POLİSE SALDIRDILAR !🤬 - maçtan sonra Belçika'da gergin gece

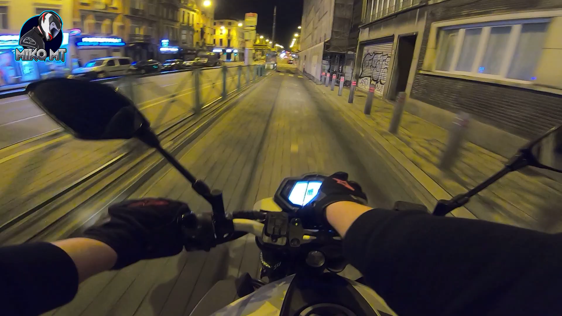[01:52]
Hoppa tamam. Acayip manyak terliyorum. Neyse hadi bakalım. Şimdi böyle tam şehrin içine göbeğine doğru gidiyorum.
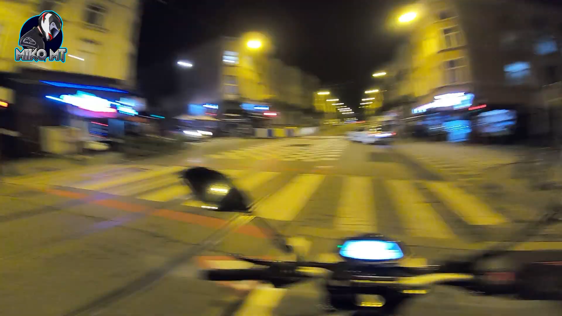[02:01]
Kalabalık olan yerlere.
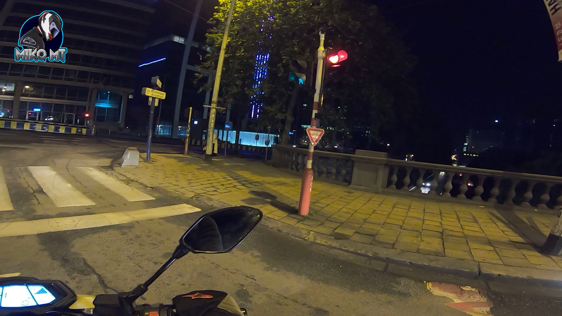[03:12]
Bakalım çok polis olmaz umarım ya.
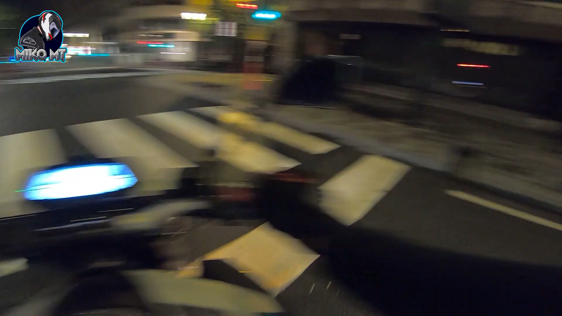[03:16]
Bakalım bundan sonra insanlar dışarıda. Eğleniyorlar.
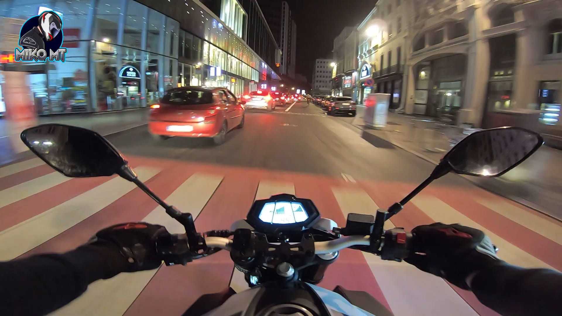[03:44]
Bunu alan yolda. Millet burada ya.
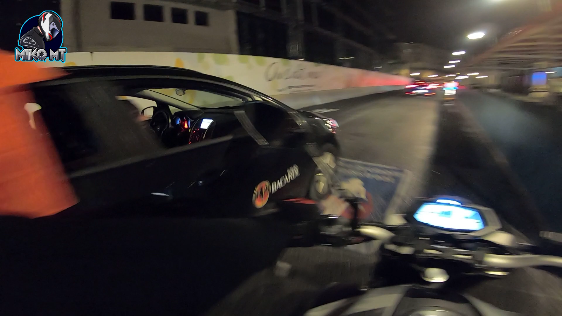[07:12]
Fas bayrağı takmış çocuk. Çok polis olabilir burada. Sakin biraz.
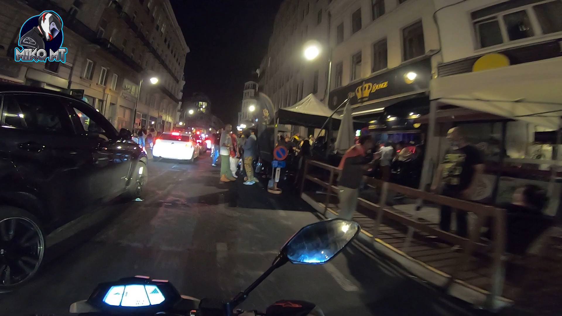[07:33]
Patlıyor Milde. Şuna bak.
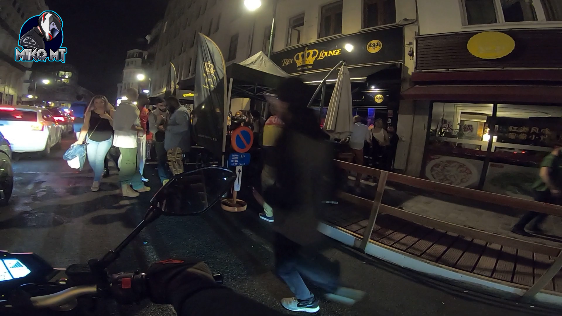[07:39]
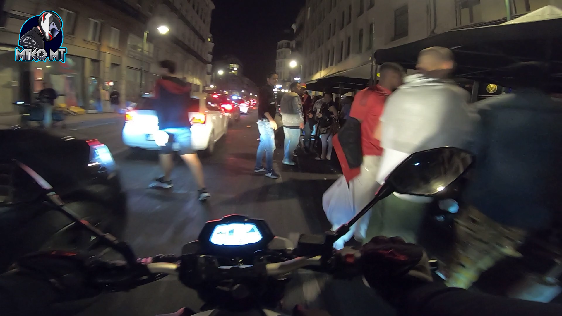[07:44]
Burada polis var. Sakin sakin yolumuza. Herkes eğleniyor ya. Kavga da yok, dövüş yok. Bak bak bak. Şişe atıyorlar. Saldırı yok. Hiçbir şey yok. Herkes eğleniyor. Herkes. Polisler de buna saygı duyuyor işte. Karışmıyor, anladın mı? İnsanların eğlencesine karışmıyorlar. Çok güzel bir şey yani. Herkes eğleniyor. Bak bunlar oturuyor, içiyor, muhabbet ediyor.
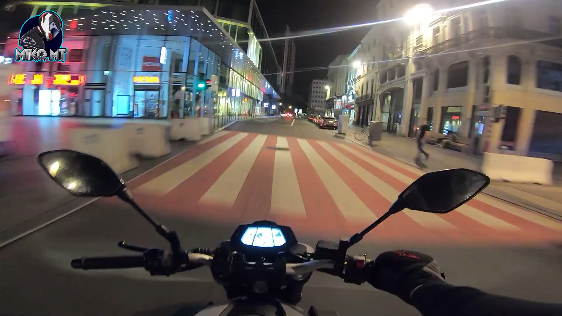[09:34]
Bakın az önce geçtiğimiz yol nasıldı? Burada full trafikti. Şurada insandan geçilmiyordu burası, hatırlıyorsunuz mu? Daha bir dakika önce ya videodan. Tam bak burası. Tak, insan kalmadı bak, bitti. Dağıldı millet. Eğlendiler, bitti. Hiç polis müdahalesi yok, bir şey yok. Tak, öyle. İleride de polis sirenleri gördüm. Sakin gidelim.
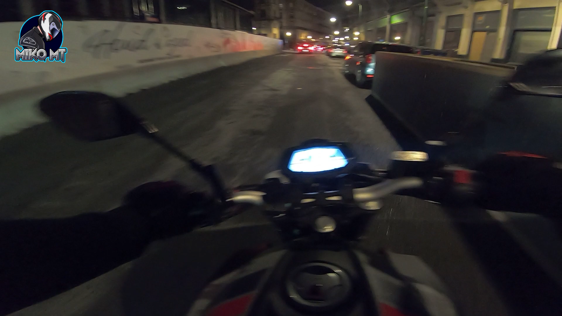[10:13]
Şöyle itelim de milletin arabasına çarpmasın. Polis gelmiş, burada bir şeyler var. Oo.
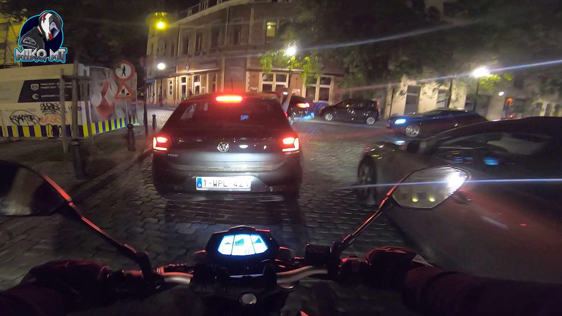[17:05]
Oğlum sen Almanya'dan geliyorsun, sen niye seviniyorsun? Sen Almansın. İnsanlar eğleniyor, oturuyor. Bak, burada niye mevzu yok?
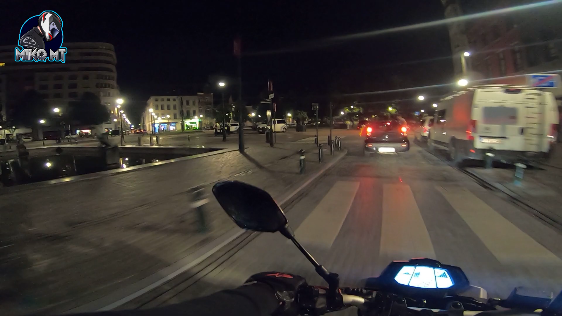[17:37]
İki polis arabası bitti, güvenliği sağlıyor. Bu kadar.